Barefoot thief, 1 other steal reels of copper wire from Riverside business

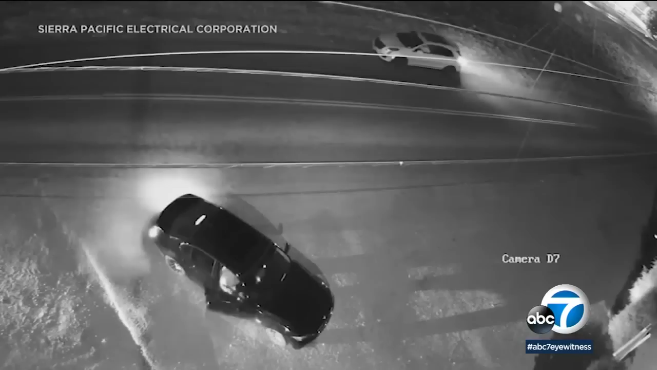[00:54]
A second vehicle pulls up and waits near the gate while the first car enters the property.
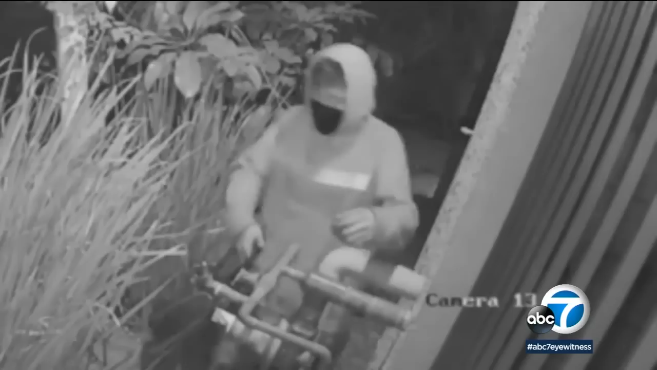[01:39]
Last week, this suspect was caught on camera cutting through a copper pipe in Studio City, causing a flood at an apartment complex. In recent years, copper has been a popular target for criminals who sell it to make some quick cash. And I'm the business owner, and it's a substantial hit for me.